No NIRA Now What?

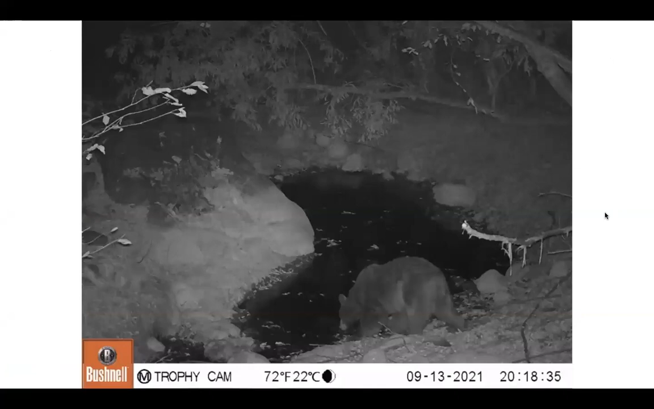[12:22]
A couple other photos here that South Coast Habitat Restoration sent to me. They did have some game cameras out there and they caught this bear sneaking down for some water. It looks like this was in September. And this is a mountain lion almost looks photoshopped. But mountain lion going to the same the same site there actually looks like some graffiti up there, too.